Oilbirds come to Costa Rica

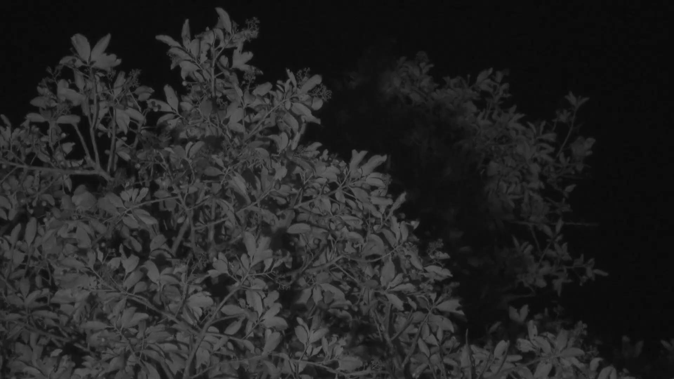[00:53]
They don't get enough moisture from the avocado fruits, so they come in to drink on the wing.
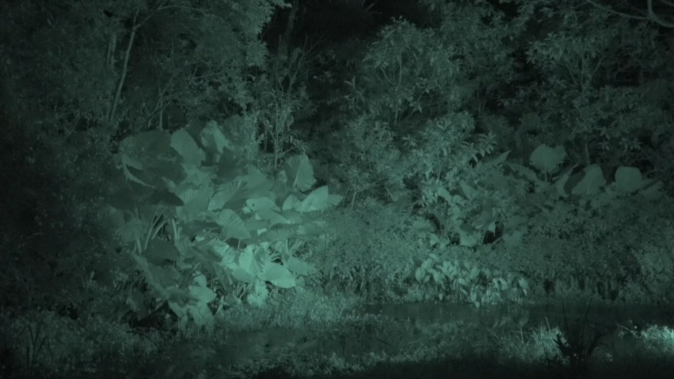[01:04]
They always make several trips flying over the pond, probably to gauge the exact distance before they take a drink. Or, maybe it's to be sure, there are no predators around. Finally, the oil bird gets a drink and flies off to go foraging.
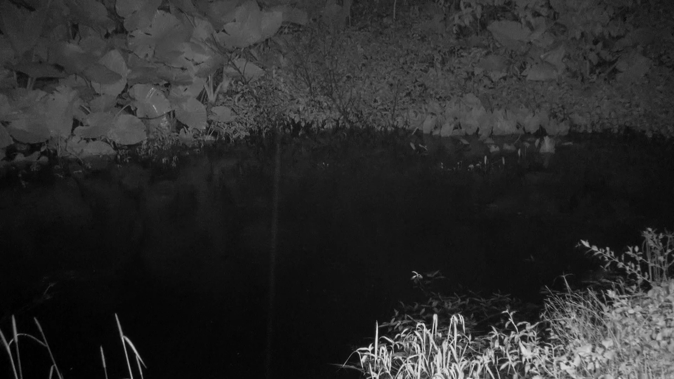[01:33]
This bird got closer to the water by every passing.
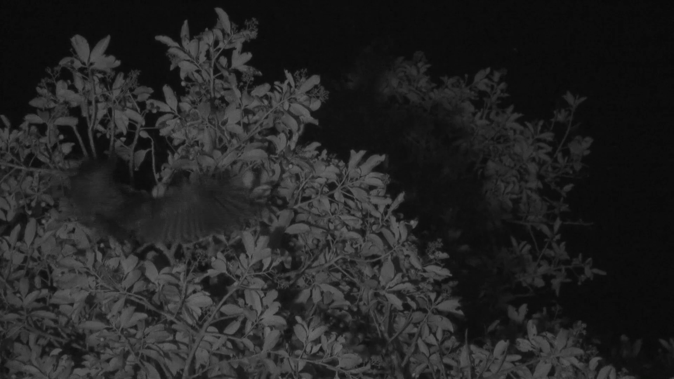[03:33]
They can live up to 3,400 meters. But oil birds have specific requirements of caves to
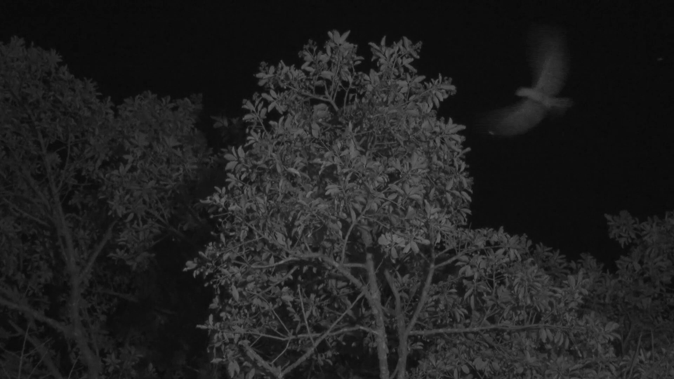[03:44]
nest in and forests containing fruiting trees they like, such as this wild avocado, but also certain palm trees.